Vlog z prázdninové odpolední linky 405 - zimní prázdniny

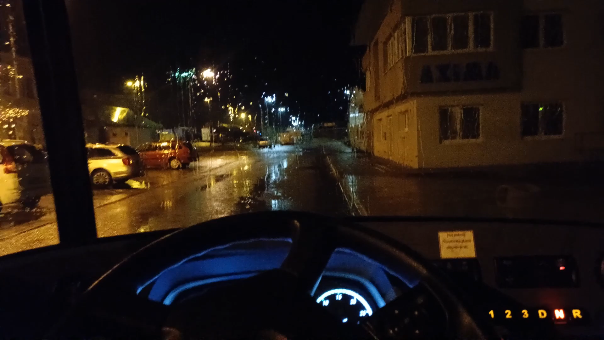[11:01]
Je to tak jak to je. Akorát se tam zase rozsvítila tady na autobuse ta žluta.
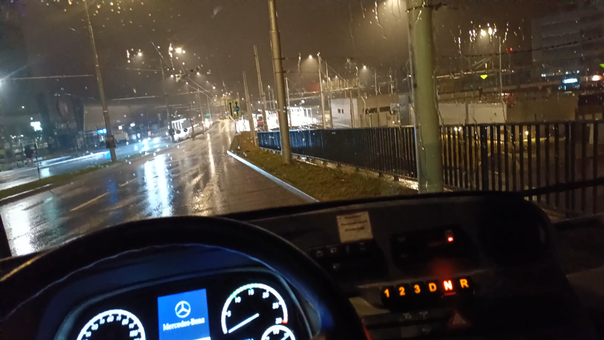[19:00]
Z Bohunic. Máme 22.04. Já tady mám nějakých ještě 45 minut přestávku. Takže teď se dozvíme jestli budeme čekat. Jestli pojedeme večer na hlínu nebo nepojedeme. No. Přivezli jsme jednu paní. Ještě podát je prázdninový provoz. Takže těch lidí tolik nejede. Ale. Támhle teď přijela 50. Ten urban vapenový, který vidíte. To je 50. Takže jako. To je to.